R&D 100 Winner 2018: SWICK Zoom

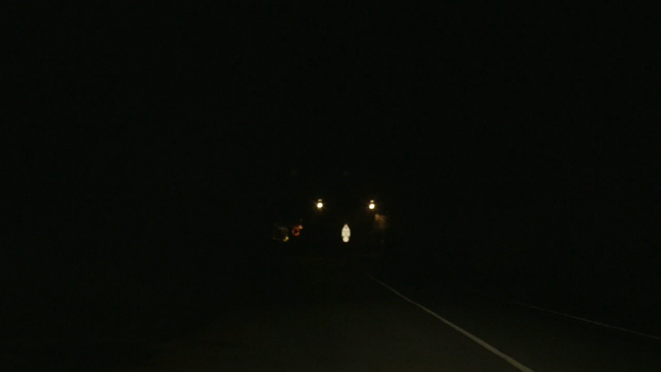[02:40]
They're focused at different distances in order to identify and assess potential obstacles near, medium and far from the vehicle. Information is being gathered so quickly that there's no way to incorporate a traditional zoom camera.